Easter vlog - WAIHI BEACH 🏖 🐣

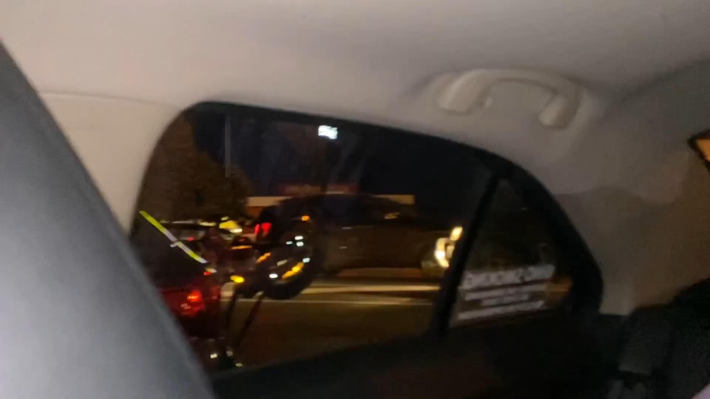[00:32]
It's over there, but there's like lines to get into the drive-thru, so we parked on the side of the street.